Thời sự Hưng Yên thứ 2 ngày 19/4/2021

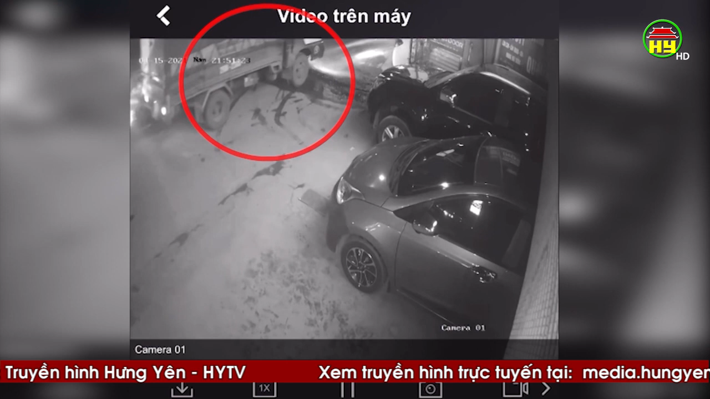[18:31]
Còn đây là hình ảnh do camera an ninh của nhà dân cung cấp về vụ tài nạn xảy ra vào khoảng 22 giờ ngày 15 tháng 4 trên địa bàn thôn Liêu Trung, xã Liêu Xá, huyện Yên Mỹ. Sau khi ba chạm, người lái xe đã điều khiển xe ô tô đi bỏ mặt hai người trên đường.